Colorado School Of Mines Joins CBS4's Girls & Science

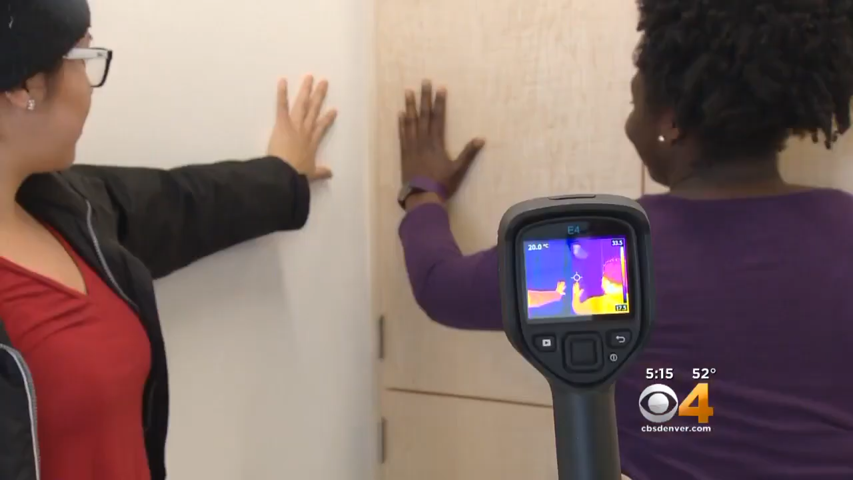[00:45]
Now you can see that their hands are still there.
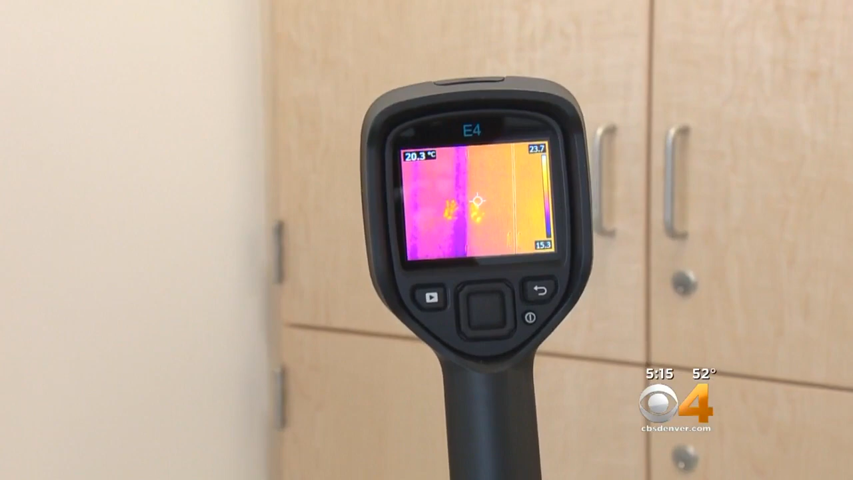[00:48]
On screen: spot 20.3°C
Different materials transfer heat at different rates.